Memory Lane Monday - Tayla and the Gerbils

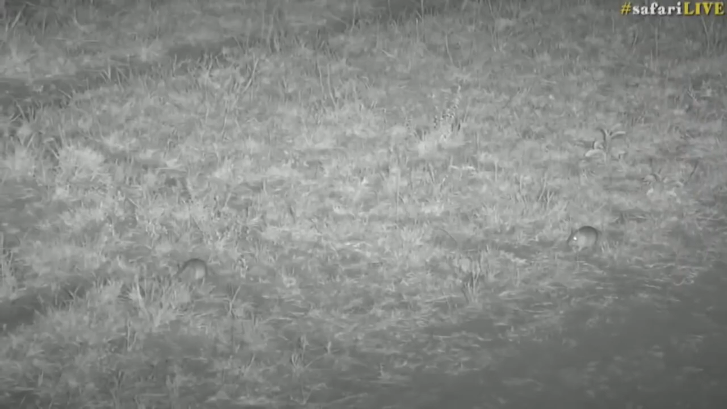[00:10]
we do we have found something interesting I don't know what the other rodents of some sorts maybe you can help me they just look like big rats to be honest and they are massive but there's two of them and they were fighting well first we had them nibbling at
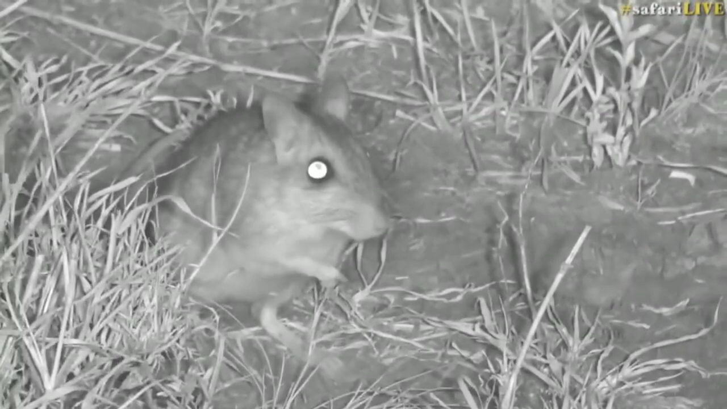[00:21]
one another and Manu said kiss kiss kiss and then they were fighting with one another are they gerbils they've got very long back feet there's two of them there's the other one I don't know what they are pouch rats I don't know I've seen them running around but I haven't said they had them sit still there's still enough to actually be able to understand if I lose says we should just call them mouse creatures we can call them mouse creatures and I'm going to clean myself I'm going to
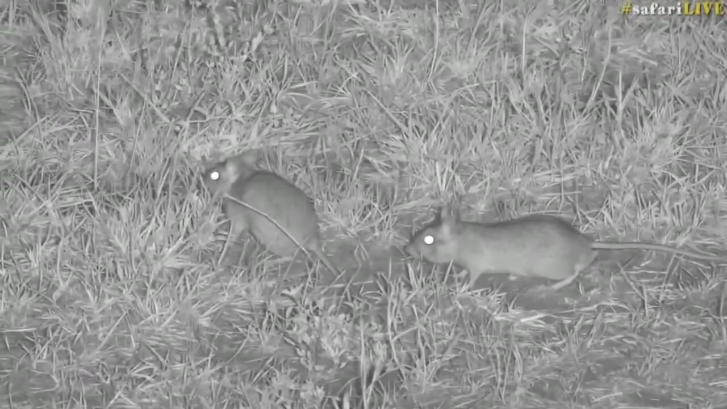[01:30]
I don't know how many sightings we've had like this on safari live be quite interesting to see what what they get up to I mean typically rats have got very very long tails mice have got long tails too but in proportion to their body they're not quite as long whoa wow look at that
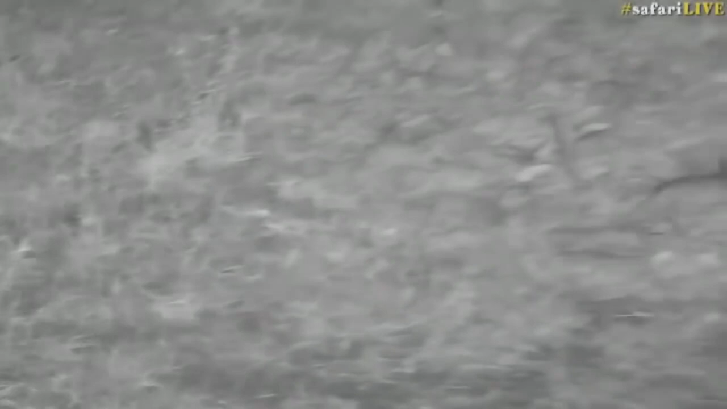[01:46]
bit of a battle going on there sizing one another up maybe they're two males and they're having a bit of an argument that's quite exciting I think they're going to do it again oh no mating mating oh my goodness never did I think coming on a safari this evening I would see mating rodents this is very exciting I've never seen this happen before wow look at him go that's actually lasting for quite some time that
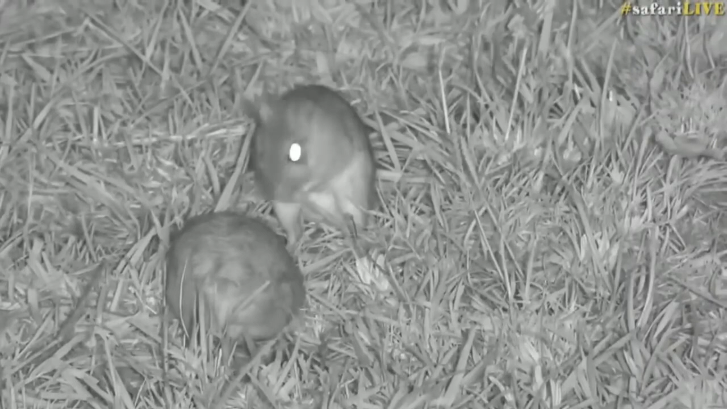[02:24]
to be professional and I'll kill you sorry everyone Manu's also giggling now I've never seen this before Manu have you ever seen this before I wouldn't be even be able to tell you how many I wouldn't even be able to tell you how many times they would mate have we have we decided if they gerbils or rats I don't I'm they look very much like bush felt gerbils they do but they could also be rats I don't I don't know the the rodent species